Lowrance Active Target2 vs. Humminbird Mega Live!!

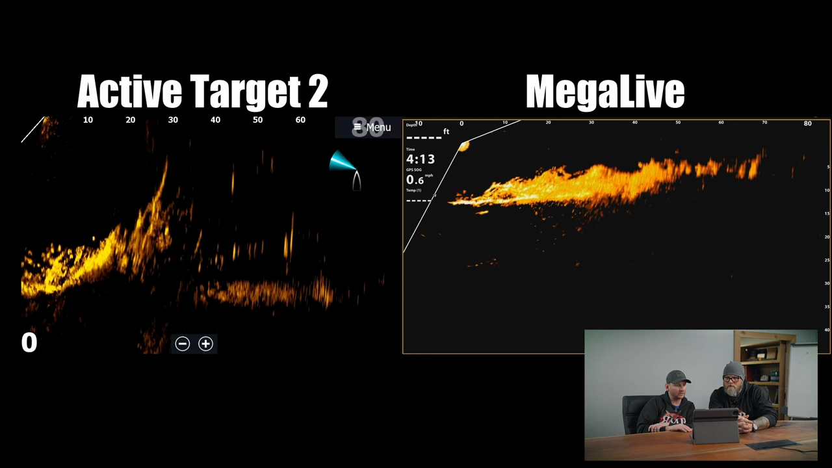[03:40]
So, you're going to see the screen rotate some. The image is going to change. We've got good target separation there. You can see the crappie that are distinguished out. You can see a couple tree branches popping up over there on Active Target 2. We're getting some of that here on Mega Live. It's just not as defined. You have an idea something's there, right? Every now and again at different angles, there's like glimpses of really awesome separation in the brush pile. It's just, it's not. It's not consistent. It's not holding consistent. It's there. One thing I will say to background noise. I wanted to stop this right here real quick on the Mega Live. If you just saw this part of it right here, it looks like you see a school of fish.
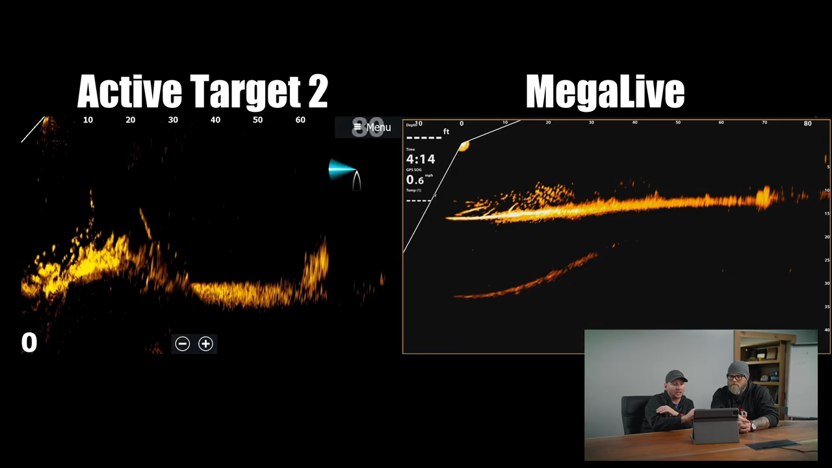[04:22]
If you look at the screen right here, right now, if you took a snapshot of that, it'd look like bait fish, right? But it's not. So just wanted to point that out. Yeah.
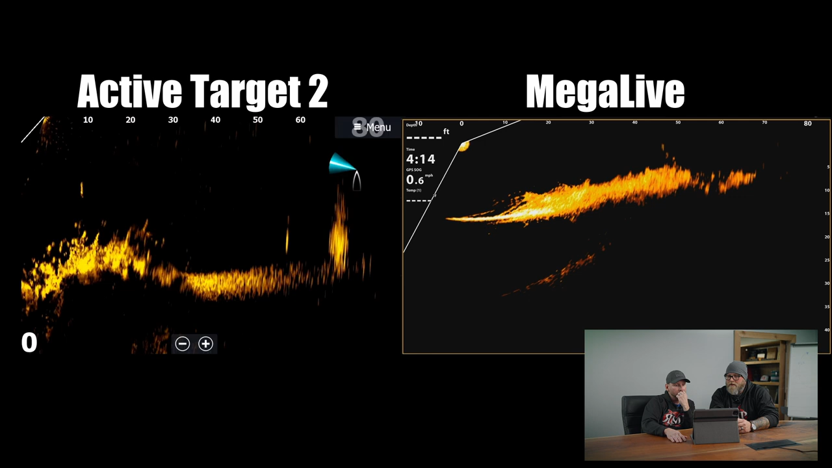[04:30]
Like I was saying, the background noise, super, super clean on the Mega Live up in the water column itself. Looks solid here. We're in the timber, standing timber. It's there. You're getting, again, it's kind of the same thing. Glimpses of right there. Yeah. Glimpses of really amazing. That's great. You know, it's odd too, because their cone is wider. Yes. Which is interesting. Two degrees wider, by the way.
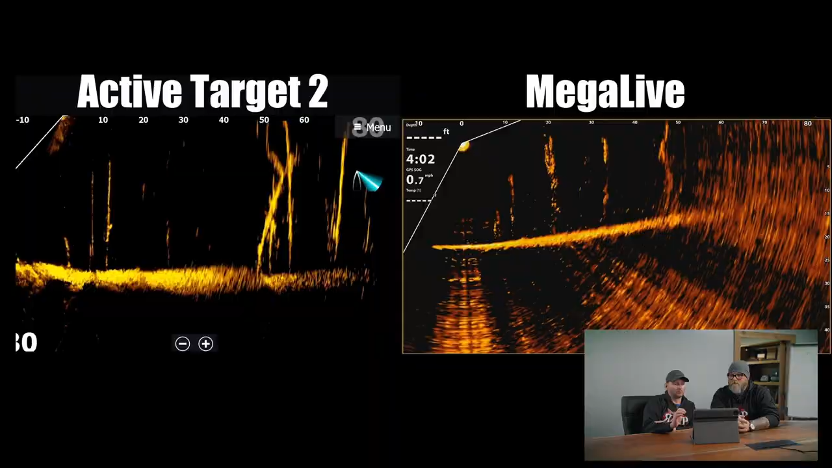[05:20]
and I do not know why, but I was getting massive, massive feedback and interference when I'd hit the Lowrance Ghost trolling motor. So I just wanted to point that out. I'll be honest, it doesn't make a lot of logical sense to me because it's a brushless motor. So we should not be having these sort of issues here.
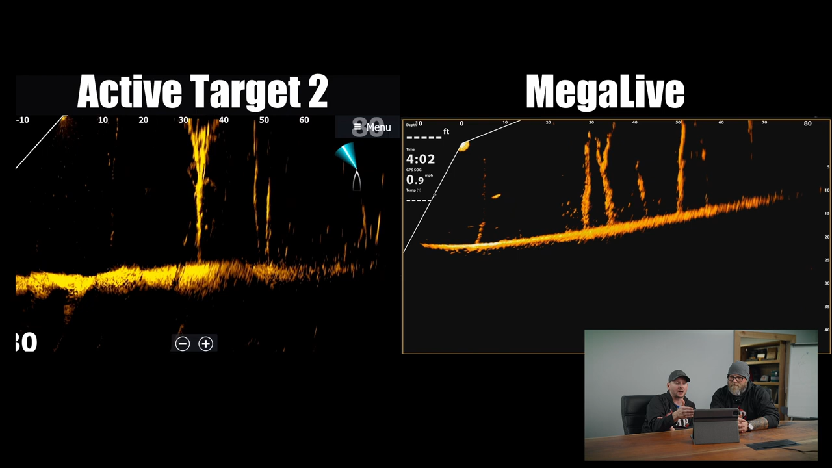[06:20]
There's some there. Big fish. Yeah. You can see a big fish moving on the Mega Live there. Well, I had to rotate the trolling motor. You can see, this is how bad I'm fighting right now, right? Boy, there's a big fish on active target too. When you're looking at the similar range. That's a long fish right there. Yeah. You're getting some similar looks. When you look at the range, it's important to keep in mind, so you're 30 feet out, 30 feet out here. Getting some good returns. I don't want to short sell this, and the view is odd, right? Yeah. It's a honker of a fish just cruising through there, by the way. Yeah. On the Mega Live, yeah. Yeah, on the Mega Live. That's a big fish. We've got some fish here on the standing timber. It's not as easy for me to pick out fish on the timber on Mega Live as it is on active target too.
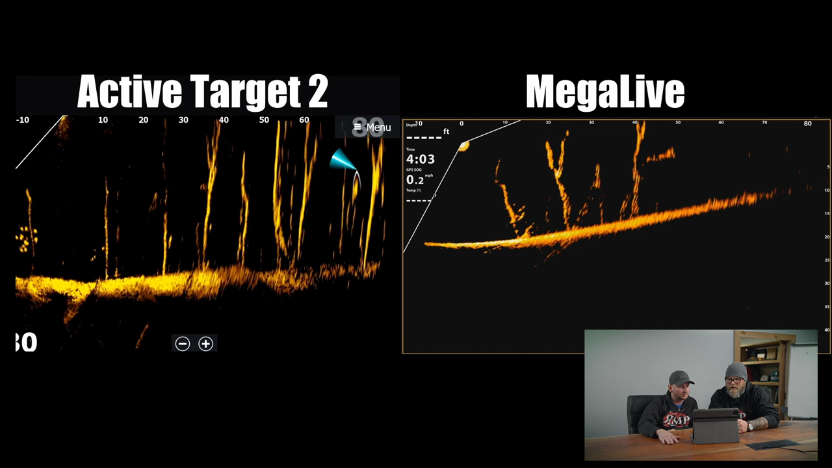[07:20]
Yeah. Hardly any at all. I don't see any stitching issues on the Mega Live, unless that's what's causing in and outs. I don't know, but the, you know, slightly on the bottom of the active target, on the bottom of the lake bed for the active target. But yeah.